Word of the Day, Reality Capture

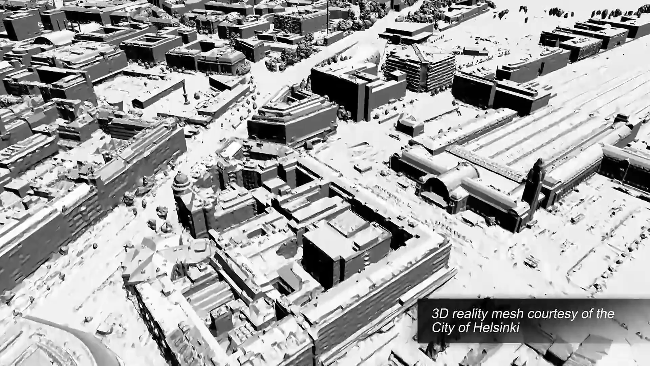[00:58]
exploring reality capture for construction with technology such as this workers
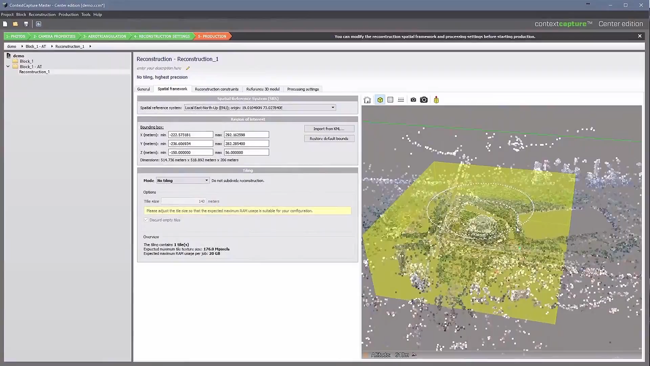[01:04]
can produce models of existing conditions using photos taken software then creates a reality mesh